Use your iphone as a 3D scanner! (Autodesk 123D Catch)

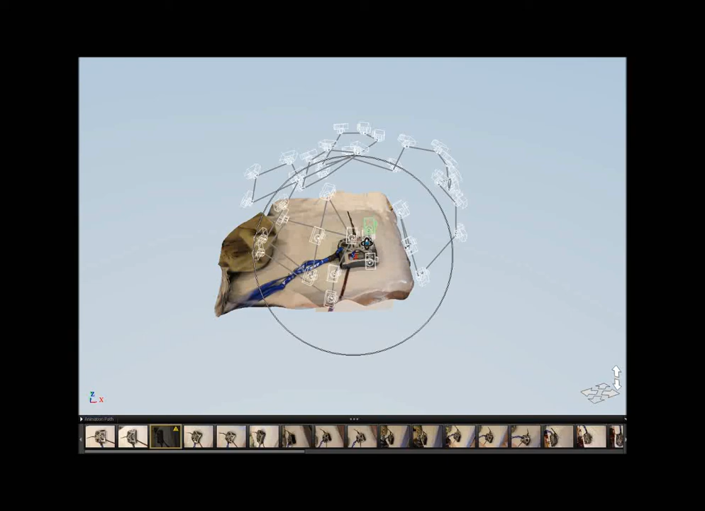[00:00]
okay guys this is definitely like one of the coolest apps I've seen this is called 123d catch and